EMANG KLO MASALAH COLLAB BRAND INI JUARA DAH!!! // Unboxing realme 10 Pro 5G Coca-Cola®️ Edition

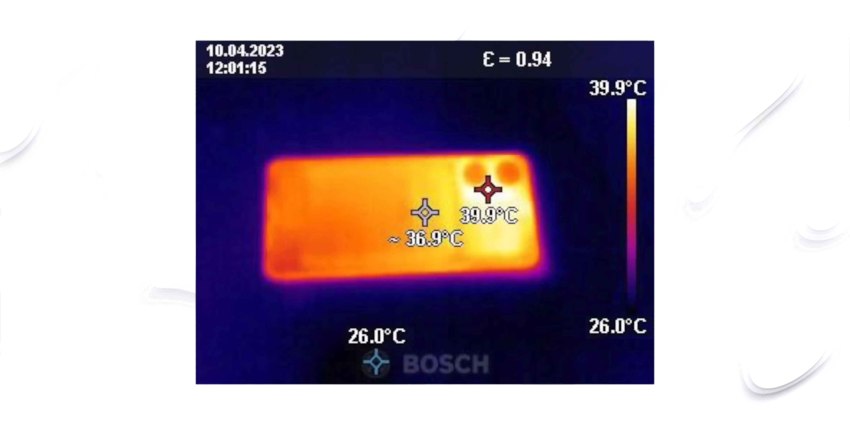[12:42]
On screen: spot 36.9°C, max 39.9°C, scale top 39.9°C, scale bottom 26.0°C
Suhu maksimumnya cuma 40 derajat Celcius. Eh dan pisan ya? Jadi sesuai tema juga. Coca-Cola mana ada yang anget?